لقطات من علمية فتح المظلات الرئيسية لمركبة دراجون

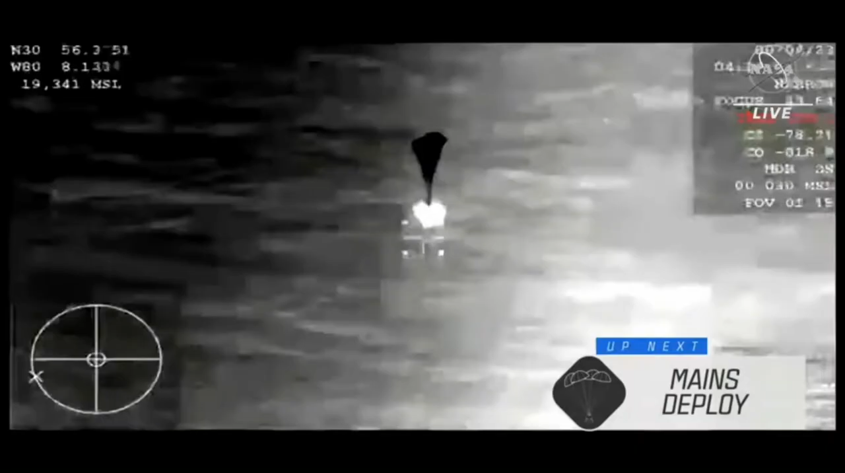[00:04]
See those two chutes that you see be released from the capsule just like so and release the four parachutes now deploying.